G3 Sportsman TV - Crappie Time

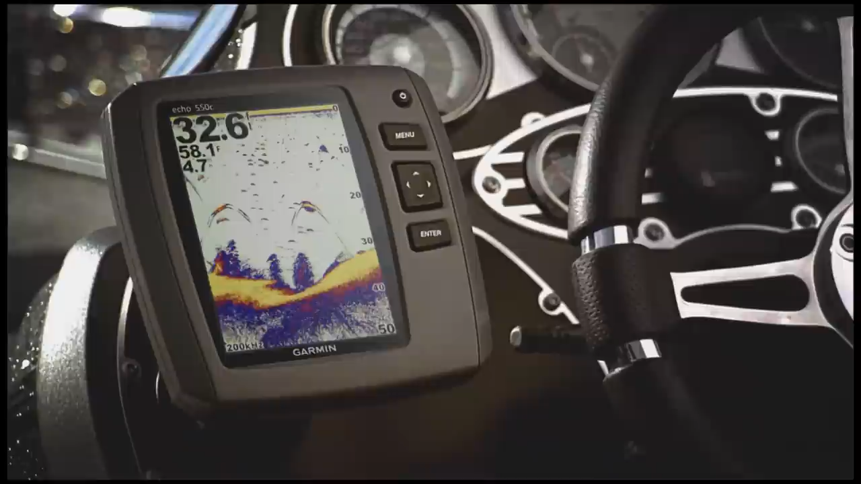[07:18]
screen clarity, and free transom and trolling motor mounting kit.